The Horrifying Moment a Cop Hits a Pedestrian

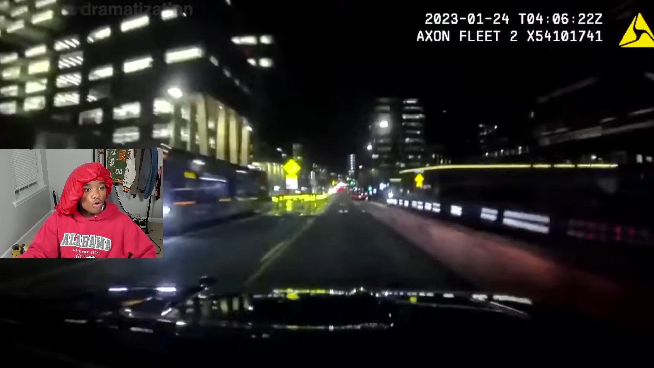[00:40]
oh, he ran, oh shit, he ain't gonna, damn, he ran over an innocent civilian, killing her instantly, he killed, oh my fucking Christ,